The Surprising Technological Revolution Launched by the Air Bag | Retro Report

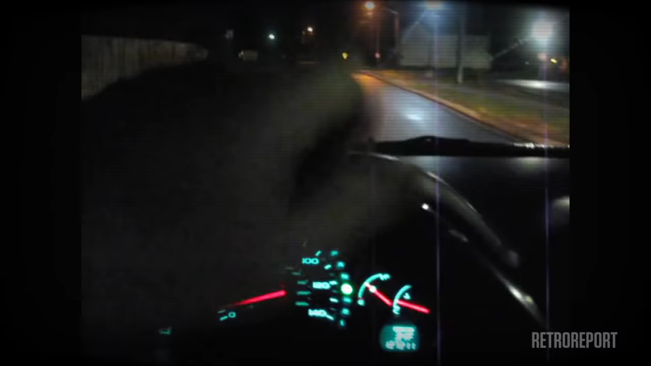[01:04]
You can see the car just slammed on its own brakes.